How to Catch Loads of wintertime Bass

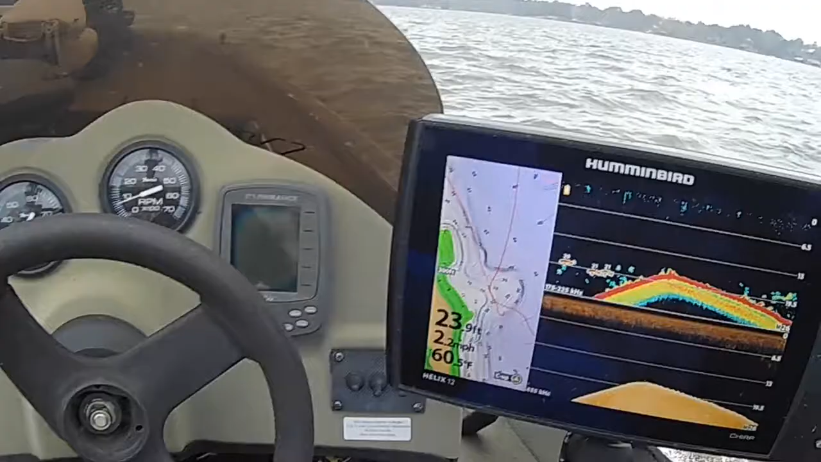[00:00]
On screen: depth 23.9 ft
all right y'all let me show you what i'm going to try to do today how i'm going to try to find these fish as you can see this
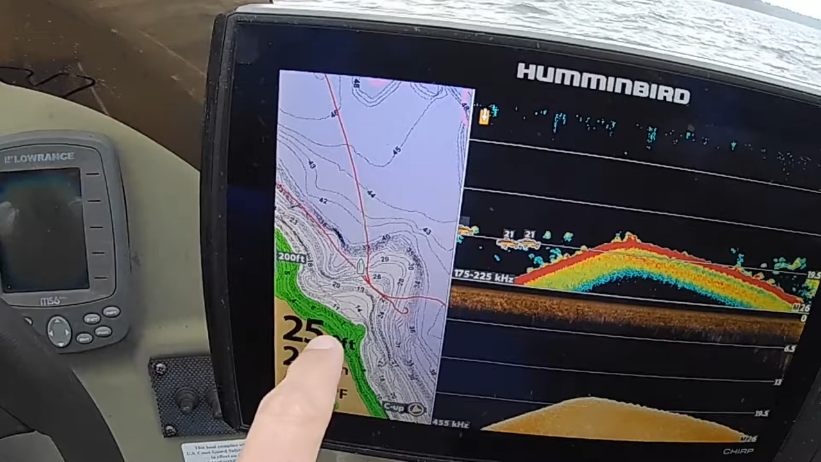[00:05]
point on the map over here how it sticks out up in there i've made a pass or two over it
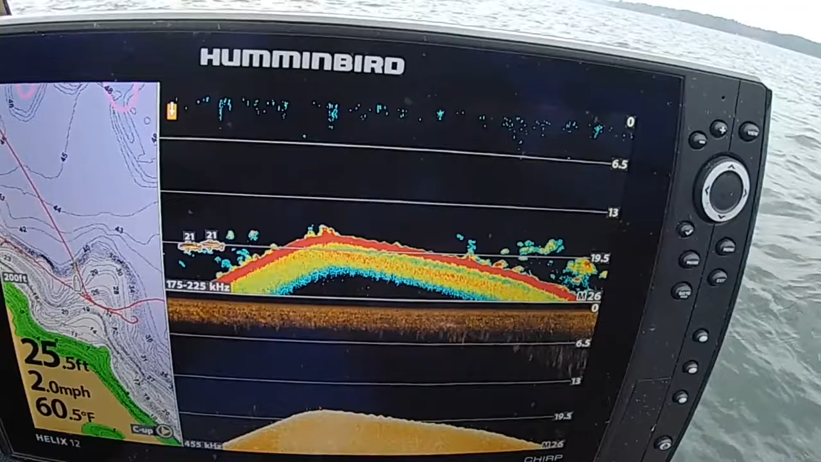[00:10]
On screen: depth 25.5 ft, water 60.5°F, speed 2.0 mph
you can see how the bass and the bait fish are relating to this hump or the point i guess you'd
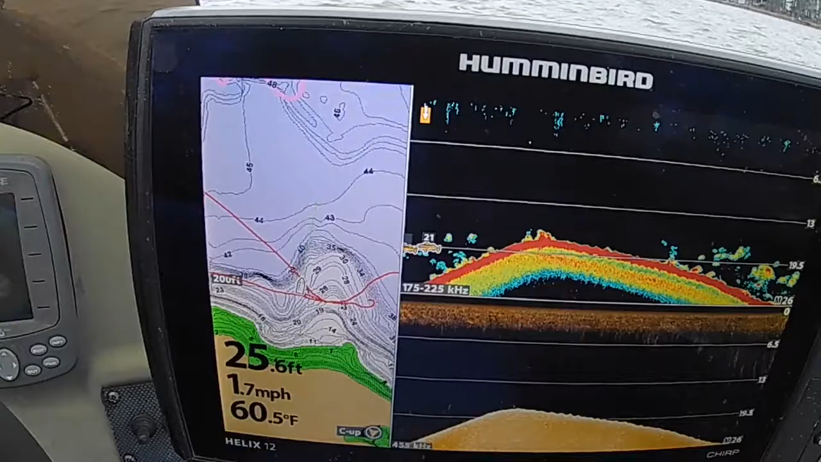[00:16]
On screen: depth 25.6 ft, water 60.5°F, speed 1.7 mph
call it they're hanging right off the little brake line right there right on the top a little bit
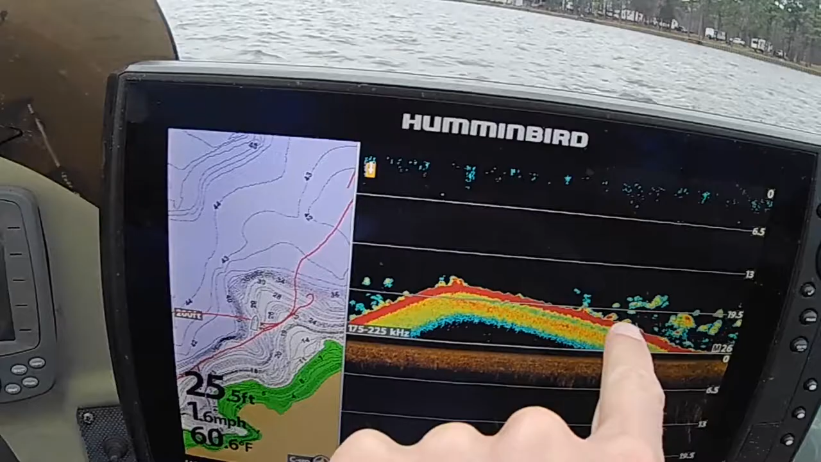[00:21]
On screen: depth 25.5 ft, water 60.6°F, speed 1.6 mph
right off of this side on the brake line where the bass are the top part of this thing doesn't have
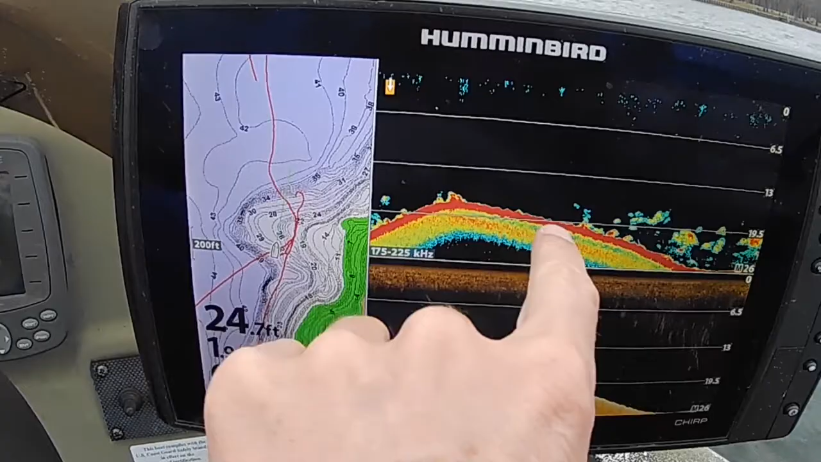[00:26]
On screen: depth 24.7 ft
any any fish on it to speak of they're all hanging on the edges so what i'm going to do is i'm going to position my boat right off the edge of this thing
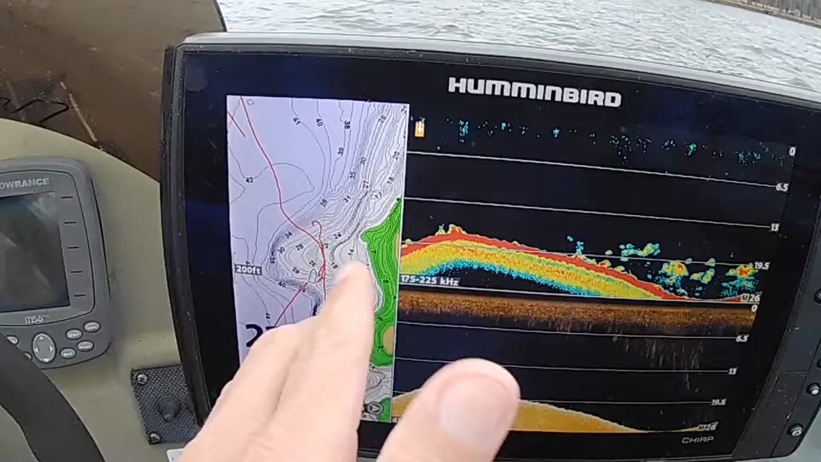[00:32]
and i'm going to try to cast well
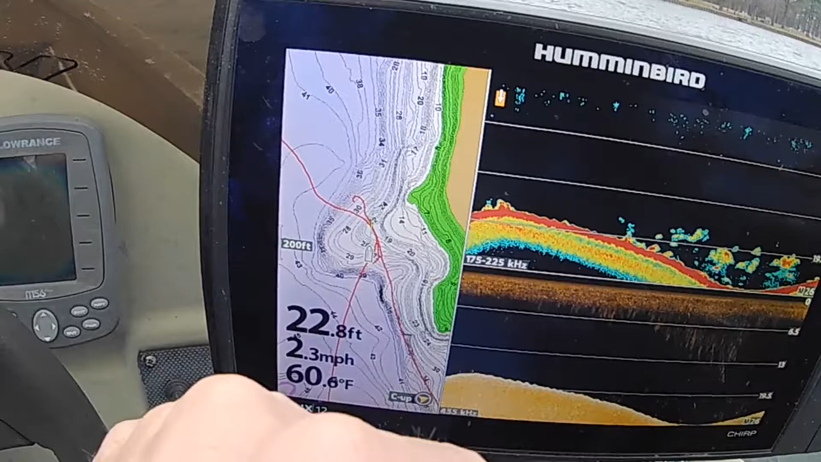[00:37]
On screen: depth 22.8 ft, water 60.6°F, speed 2.3 mph
what i'm going to try to do is to try to cast parallel to these little contour lines right here
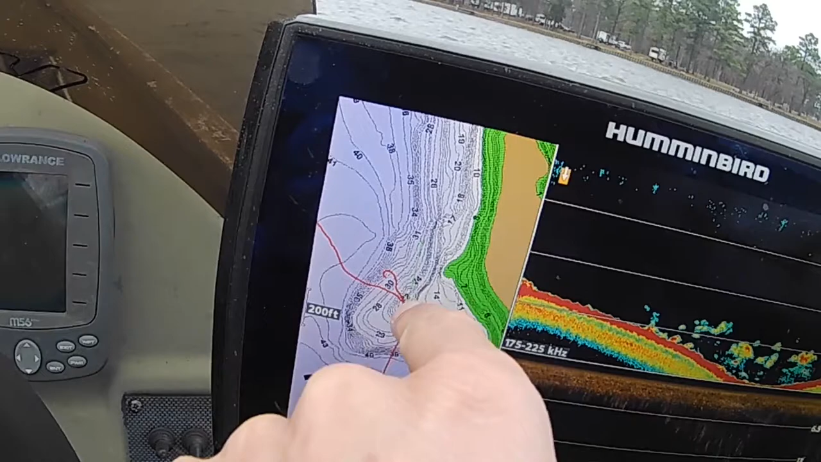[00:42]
and try to keep that bait in the strike zone as much as possible we'll see if we
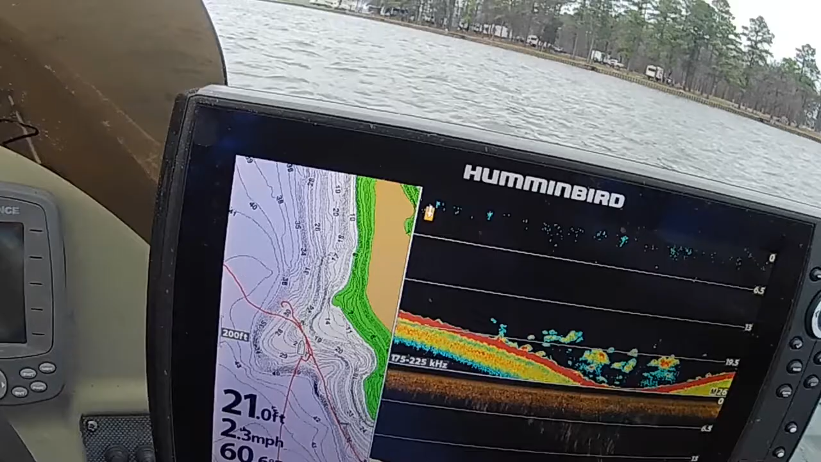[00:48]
On screen: depth 21.0 ft, speed 2.3 mph
can't catch us a few fish
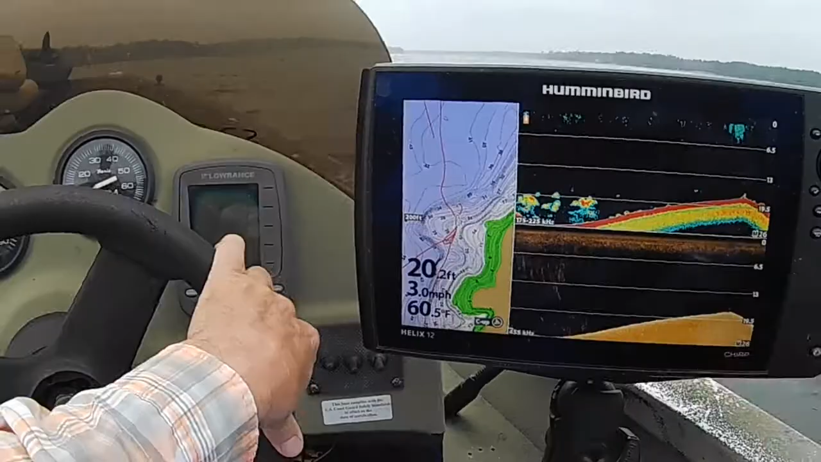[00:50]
On screen: depth 20.2 ft, water 60.5°F, speed 3.0 mph
are hanging right there on that edge right where it breaks
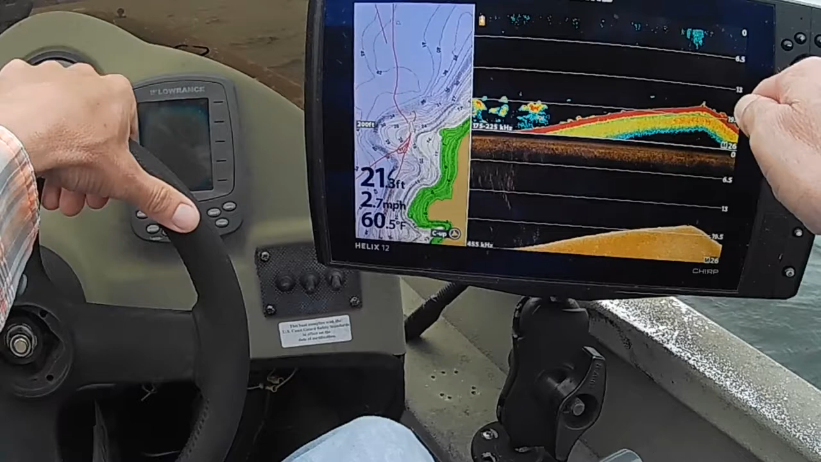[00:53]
On screen: depth 21.3 ft, water 60.5°F, speed 2.7 mph
off i'm going to get up wind a little bit and i'm going to throw down wind right here and those fish that are hanging that are hanging right there on that edge